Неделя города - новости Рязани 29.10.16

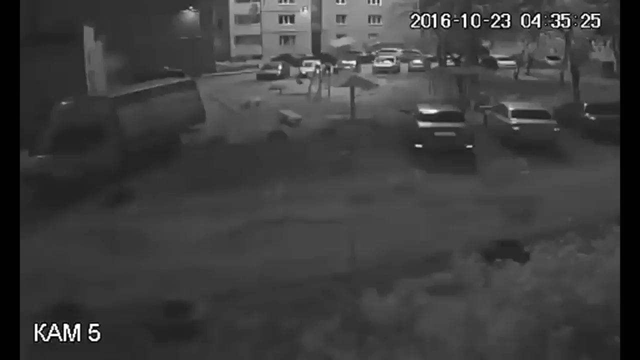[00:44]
Говорят, что самый крепкий сон перед рассветом. Именно в это время, примерно в пол пятого утра воскресенья в самом центре Рязани,
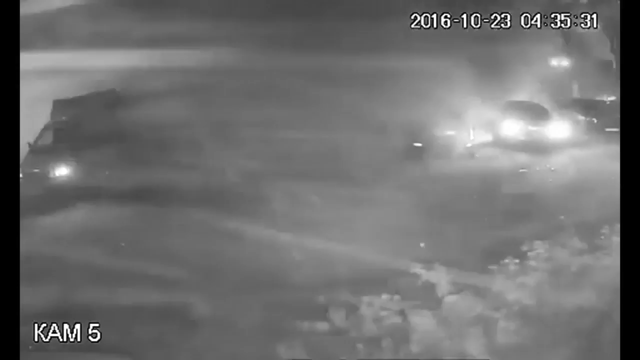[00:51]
в квартире на верхнем этаже десятиэтажки в первом осеннем переулке прогремел мощный взрыв.